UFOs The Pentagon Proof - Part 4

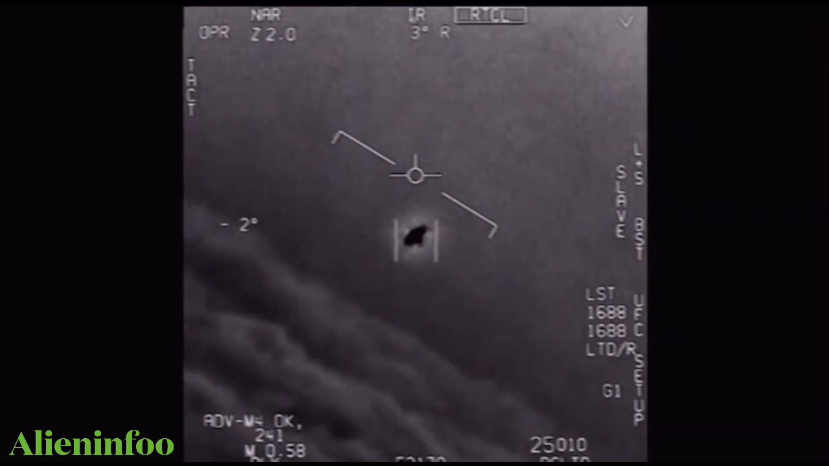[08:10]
Objects that can fly into our airspace, and we don't know what it is, we don't know how it works,